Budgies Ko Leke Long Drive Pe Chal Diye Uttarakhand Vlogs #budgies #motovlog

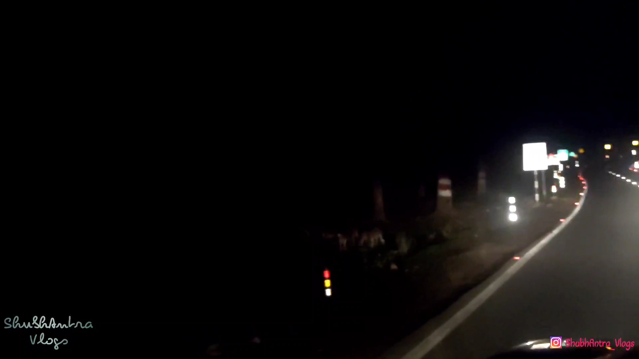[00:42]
This is a light. Wow! How many people are going to go. These are all female and male.
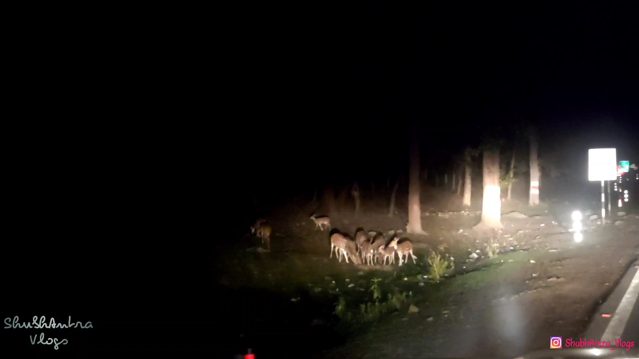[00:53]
This is not a hero. These are also 12 singers. Yes. How many people are. Wow! These are also the kids. They are looking at them.